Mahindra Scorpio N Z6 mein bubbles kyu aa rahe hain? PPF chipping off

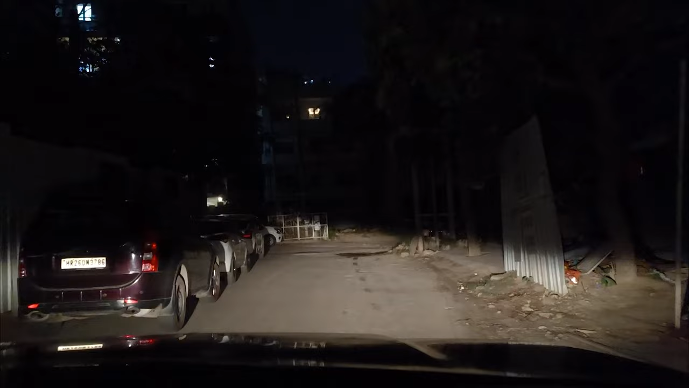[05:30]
यार ये देखो इसकी लाइट्स का जो थ्रो है ना, ये अभी लो बीम है और इसे भी ठीक आता है यार, बट अगर इसका हाई बीम करो तो काफ़ी अच्छा है,
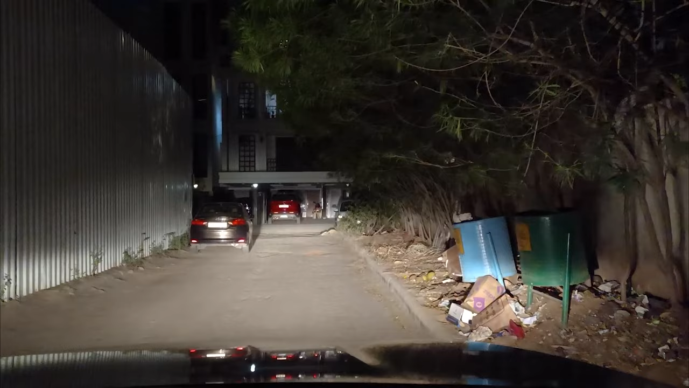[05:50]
तो गुड इनफ, प्रॉब्लम नहीं है, बट जैसे मैंने बोला एलईडी के साथ एक एनहांस हो जाता है काफ़ी ज़्यादा, और 140 150 वॉट टाइप का मैं करके लगवा लूँगा तो और बढ़िया हो जाएगा, और एलईडी जैसी चमक तो यार फिर हैलोजन में कहाँ है।